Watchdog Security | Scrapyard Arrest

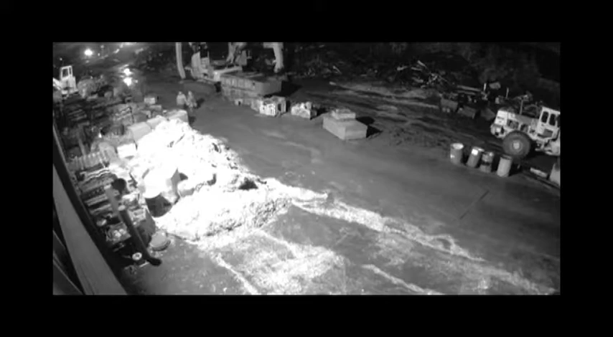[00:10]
We have a male intruder on the premises. Security. Hi watchdog calling back. They should be right in in there looking at crank looking at boxes. Okay. Come on out of here, bro. Come on out here, bro. Hurry up. Where your boy at? No, it ain't just you. Where the other guy? Get your hands up. Get your hands up. We have one in custody. Oh, okay.